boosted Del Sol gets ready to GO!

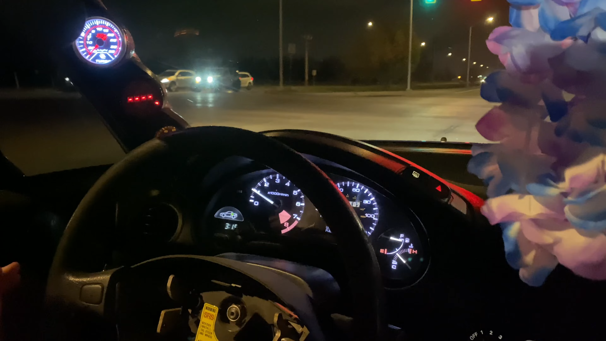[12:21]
Yeah. It's kind of a cool angle. That's cool. See the gauge buster, see the windshield. Yeah. The jank steering wheel. What's up, guys? It's the next day, and we had so much fun cruising the Del Sol last night.